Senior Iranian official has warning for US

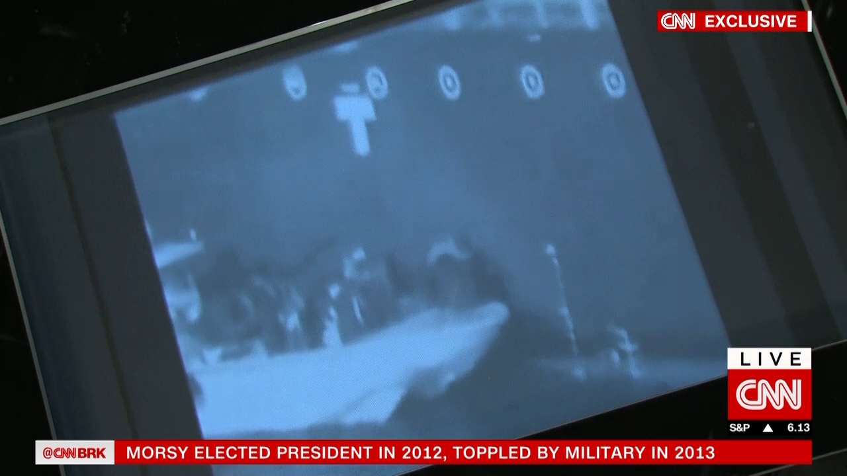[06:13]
Basically this is this boat is meant to be your military, your Navy going to collect an unexploded mine of some sort on that boat and and then to dash off with it.
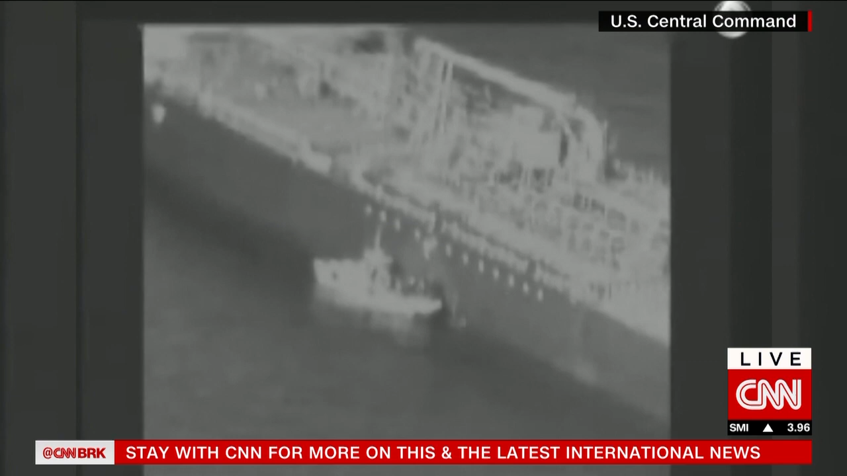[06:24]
Now you deny it. They say it's you. Answer me this question ambassador.